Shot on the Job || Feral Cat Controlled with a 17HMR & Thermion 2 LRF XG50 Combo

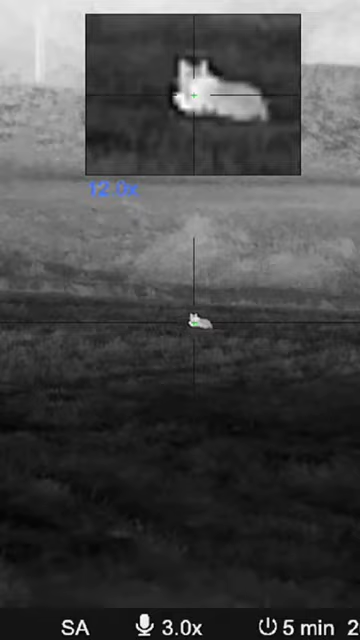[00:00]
Another black panther down, happy with that, wonder the little 17 HMR.